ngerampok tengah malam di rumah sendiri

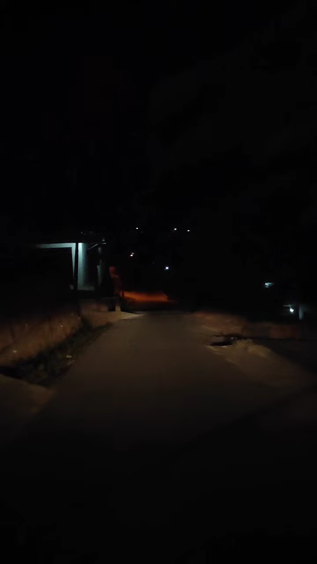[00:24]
sana ya Walaupun temarinya tuh ke kunci ya teman-temannya ya was-was aja Makanya disini langsung aja kita meluncur
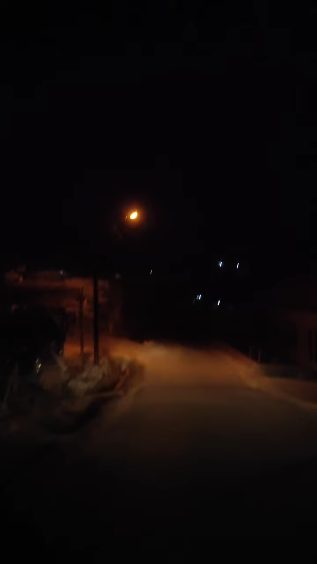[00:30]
karena suami udah pulang dari lembur Nah ini kita udah di jalan singkat aja tiba-tiba kita udah sampai rumah ya guys Eh anam dulu di belakang